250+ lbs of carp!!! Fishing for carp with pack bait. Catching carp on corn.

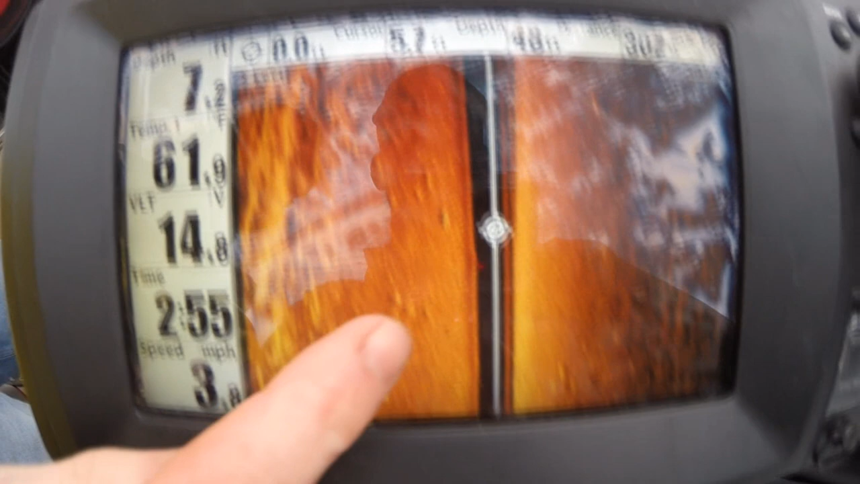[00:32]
and the carp had all moved into shallow waters,
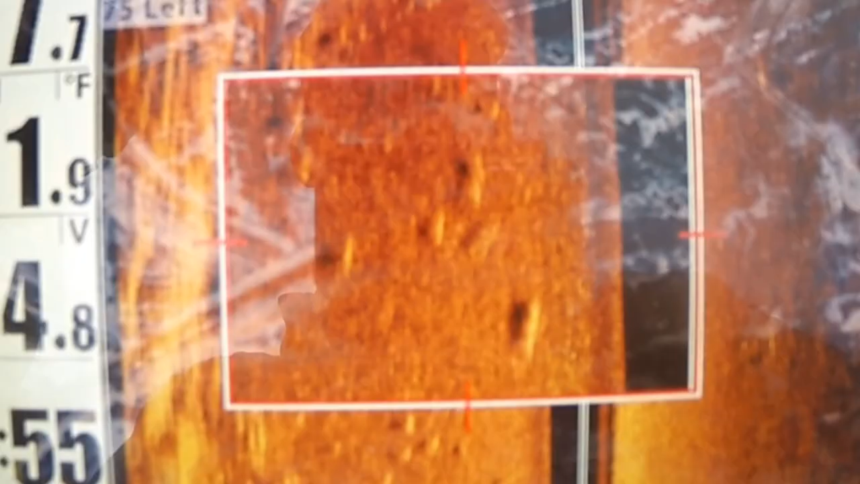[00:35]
crowding in these holes in the mouth of creeks and rivers,
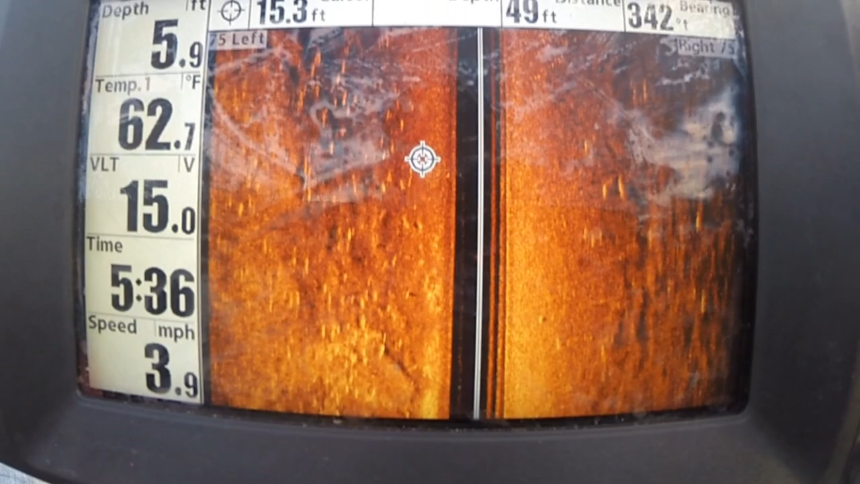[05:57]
On screen: water 62.7°F, speed 3.9 mph
As you can see on the fish finder,
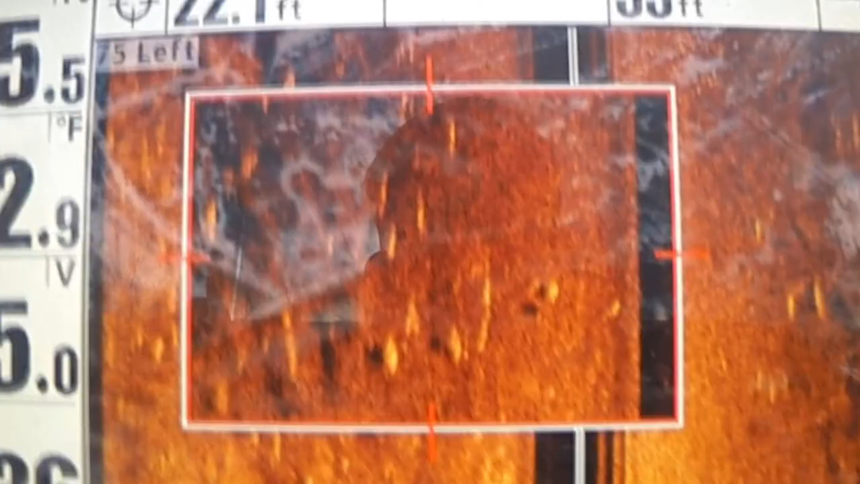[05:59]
we found tons of carp in another hole, and it was awesome.